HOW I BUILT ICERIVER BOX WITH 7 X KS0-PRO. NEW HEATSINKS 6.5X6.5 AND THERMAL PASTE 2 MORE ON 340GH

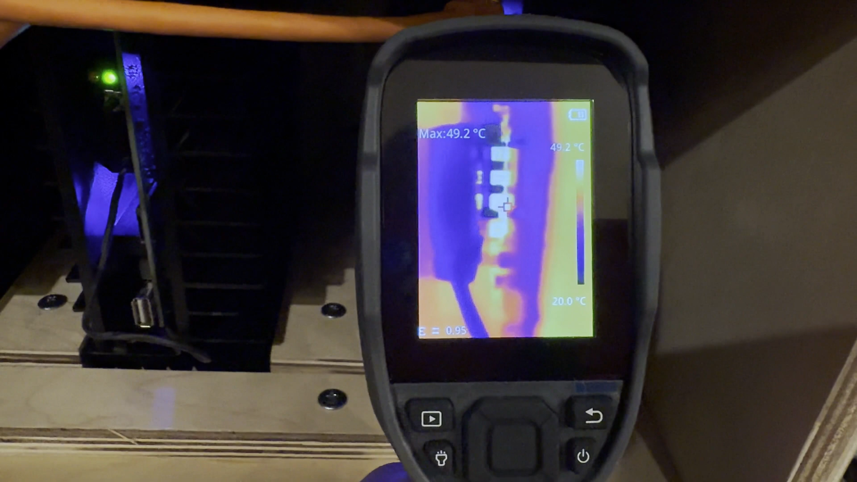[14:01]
On screen: max 49.2°C, scale top 49.2°C, scale bottom 20.0°C
All right, so it's about 50 degrees on the Hatter's point.
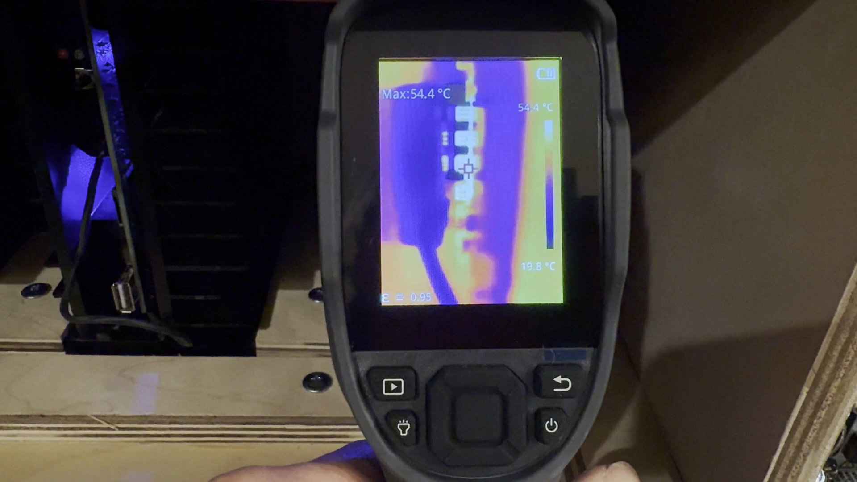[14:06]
On screen: max 54.4°C, scale top 54.4°C, scale bottom 19.8°C
54 on the Hatter's point. And let's compare it to the other ones running on the regular.
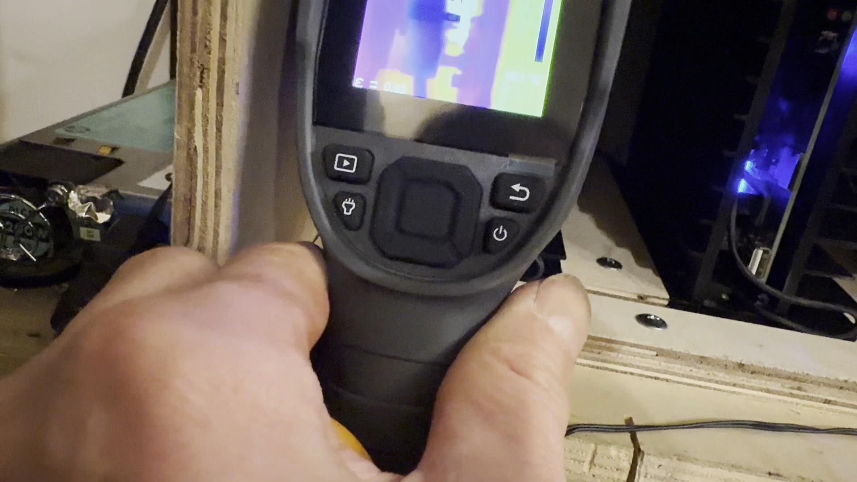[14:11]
It's about 48.
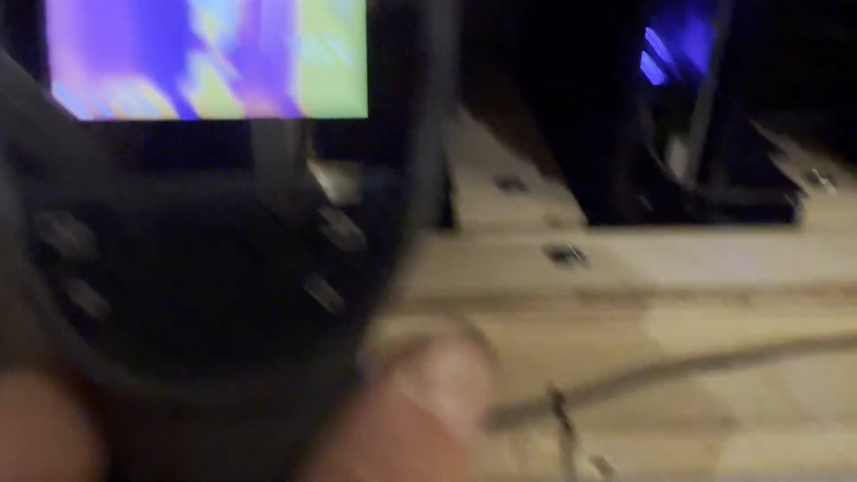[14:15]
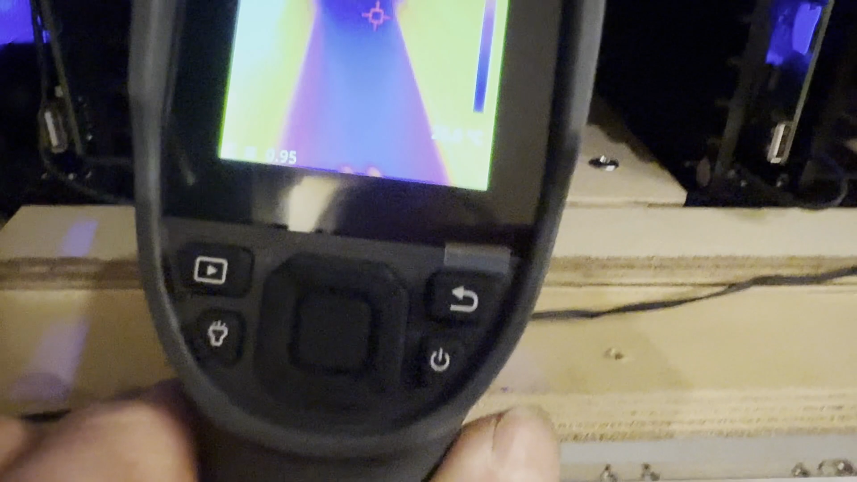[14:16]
And it's about 48 as well. But this runs on 280.
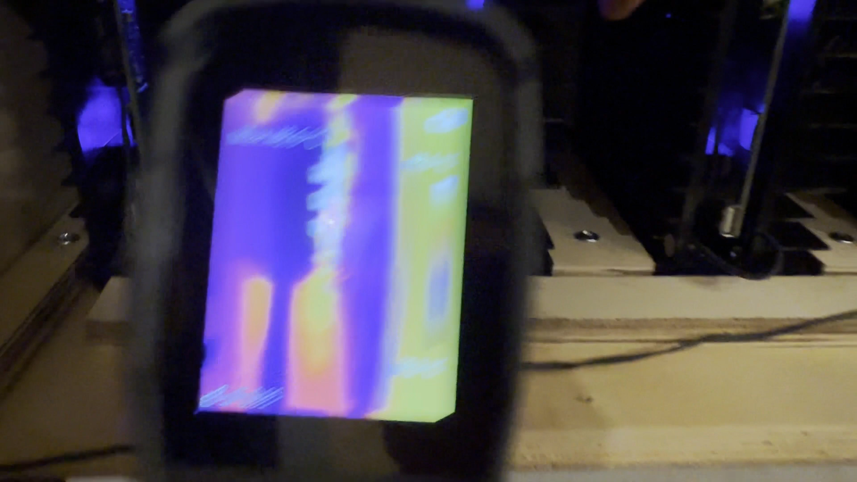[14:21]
I haven't upgraded the firmware yet. I didn't receive it yet. And I want to wait for probably another few hours till silicone completely dries.
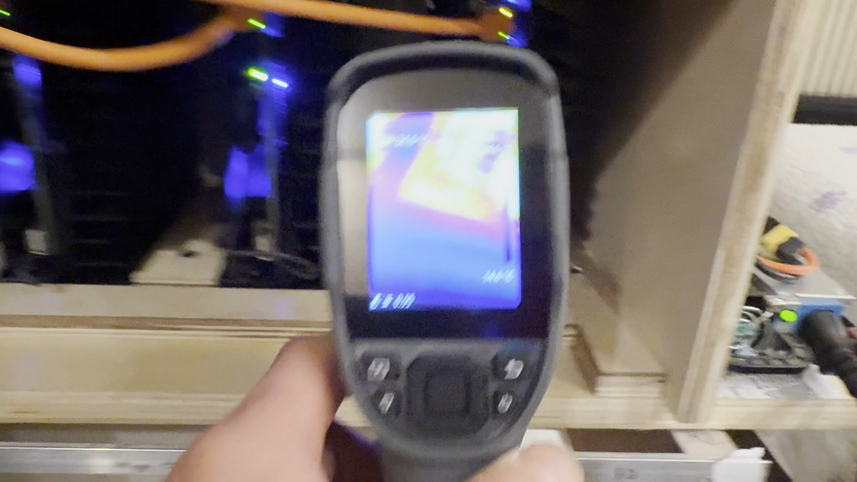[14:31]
And this guy running at 340 GL.
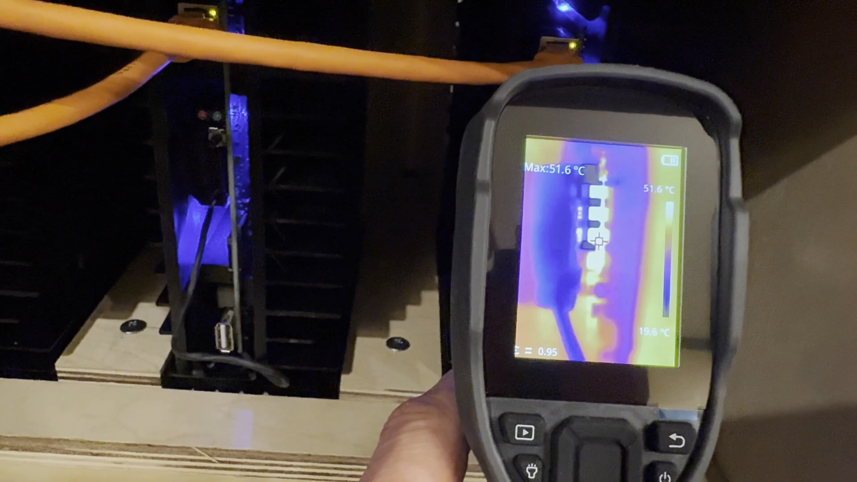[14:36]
On screen: max 51.6°C, scale top 51.6°C, scale bottom 19.6°C
All right, and it's about 52. So, everything else seems to be cool.
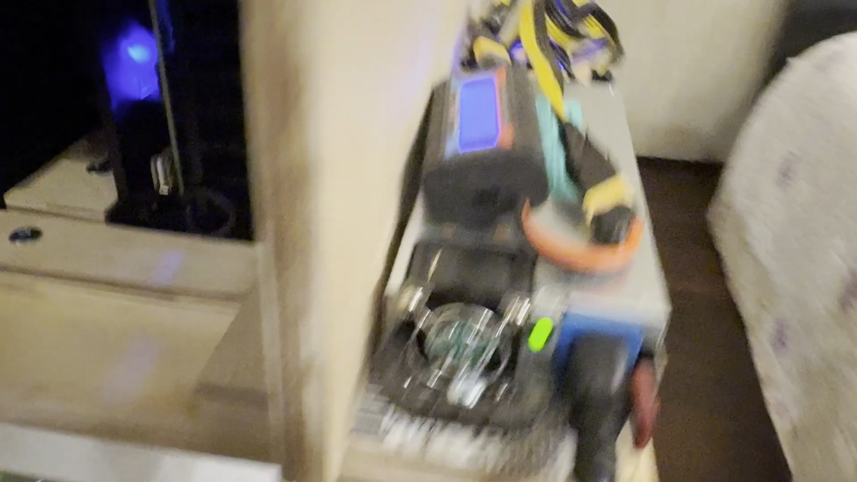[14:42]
The wires here.
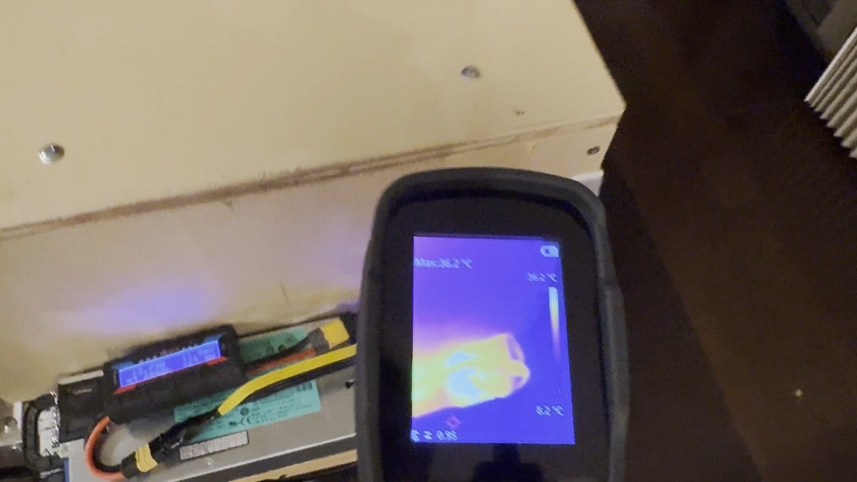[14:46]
On screen: max 36.2°C
The temperature is pretty constant. There's nothing overheats.
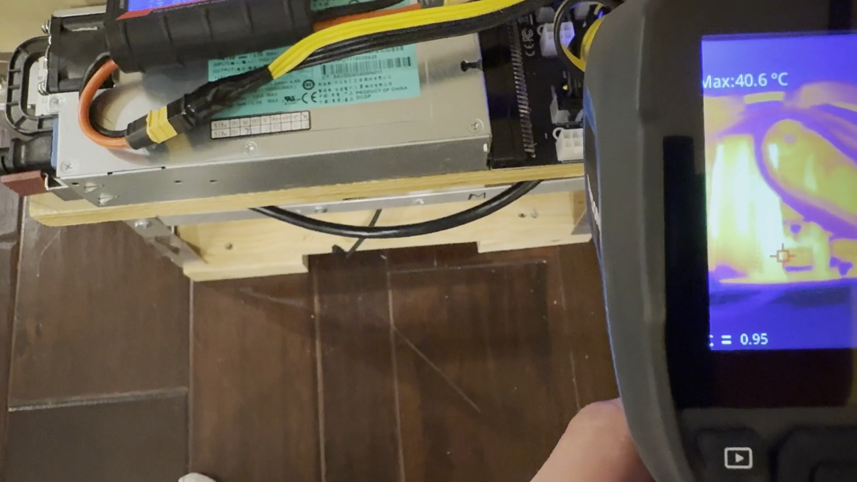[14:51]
On screen: max 40.6°C
About 40 degrees there.
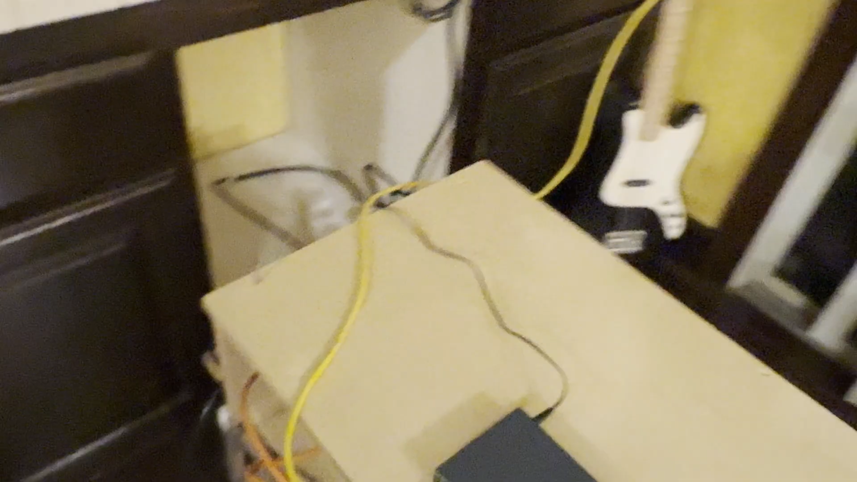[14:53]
All miners pretty much stable.
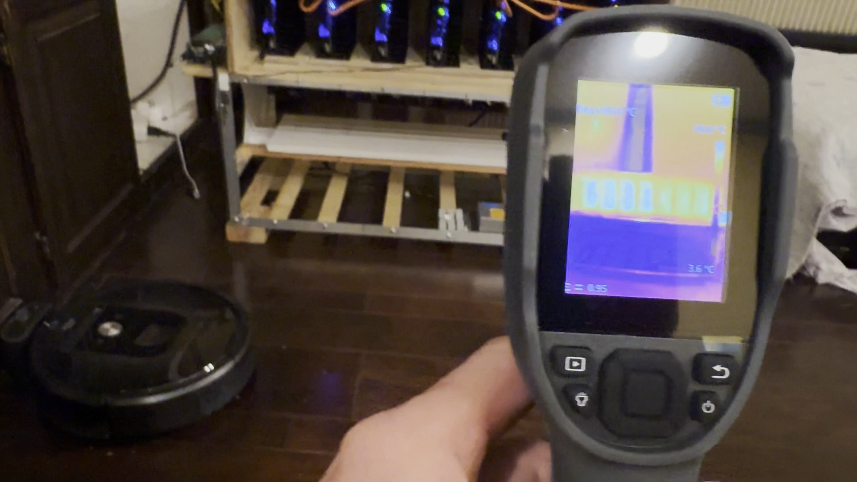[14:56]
You could see 3 on the right.
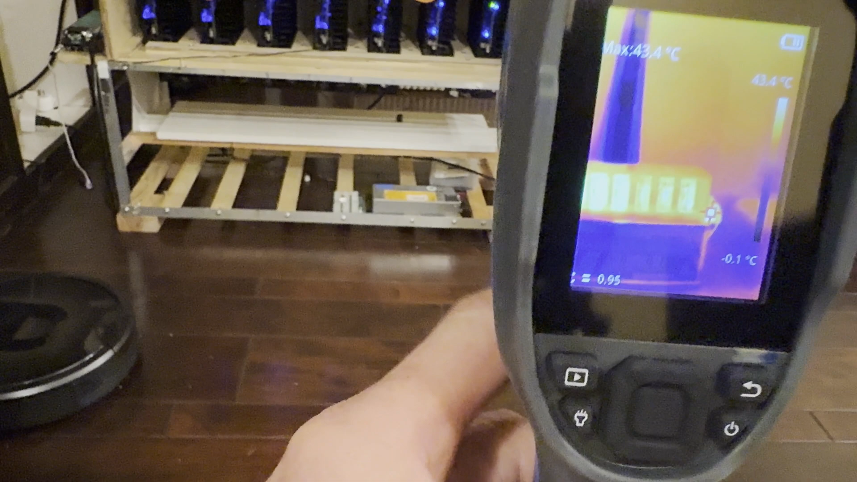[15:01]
On screen: max 43.4°C, scale top 43.4°C, scale bottom -0.1°C
It's 1, 2, and 3 are on the faster speed.
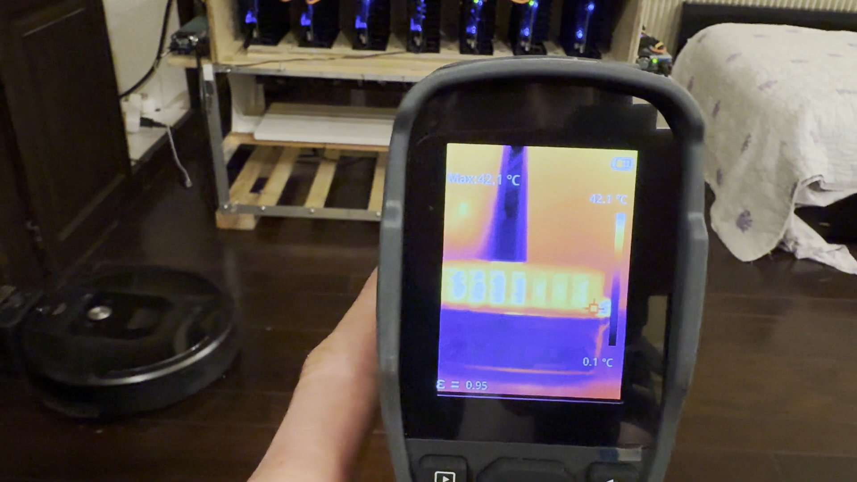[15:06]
On screen: scale top 42.1°C, scale bottom 0.1°C
Because of the overclocks I have on 340. And there I have running a little bit faster speed on the fence.